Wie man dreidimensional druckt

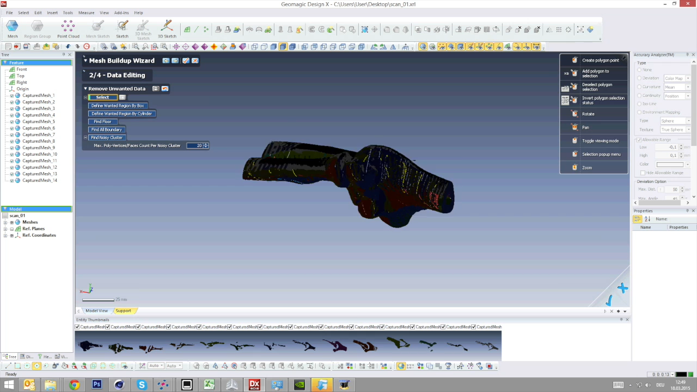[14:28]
Und das sehen wir jetzt eigentlich Jetzt habe ich die falschen Sachen draussen Jetzt haben wir wirklich nur noch das Objekt,